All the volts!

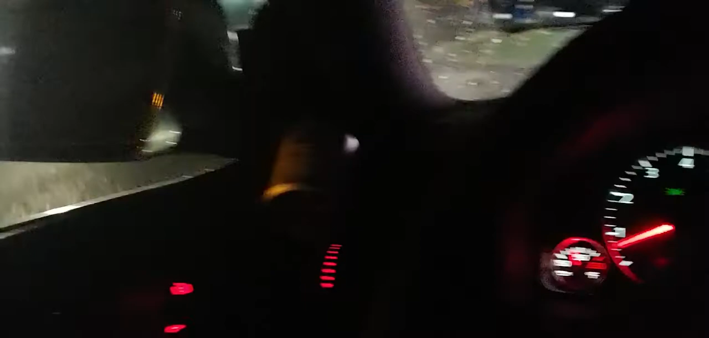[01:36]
truck oh that's 181 where the hell is 181 going this early in the morning